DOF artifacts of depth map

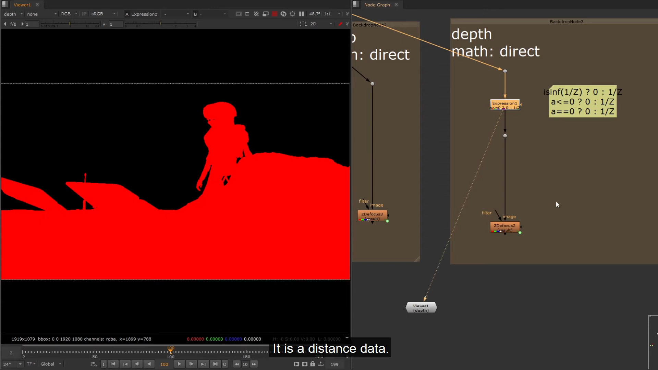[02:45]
It is a distance data. You will find the artifacts on the edges.